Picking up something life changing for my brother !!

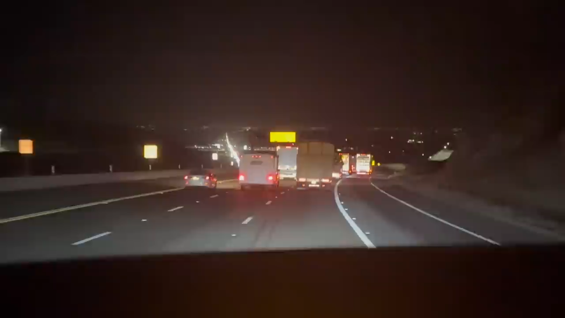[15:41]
Not sure if I told you guys, it's Memorial Day weekend. I don't know if you can see those white lines on the left side over there.
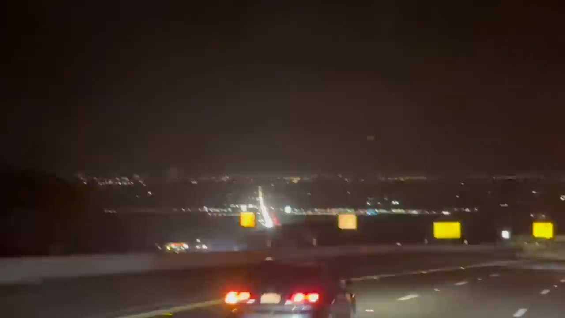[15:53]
That's all cars coming into LA. I'm up on the Grapevine right now. We're going down. but you can see all the cars coming up. Just insane. So much traffic out here. I'm so ready to get back to the house, man. I'm gonna stop down here at Wheeler Ridge again. Get some Red Bull, get some snacks.
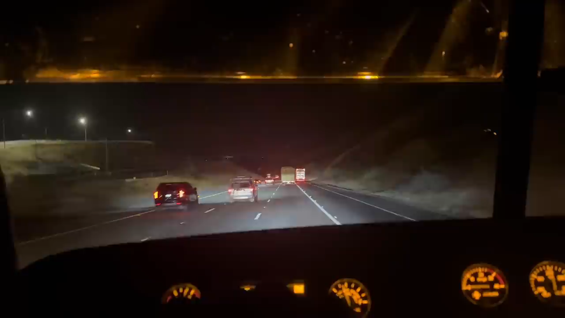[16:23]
Try to put down the rest of these miles tonight. All the lights aren't even on, but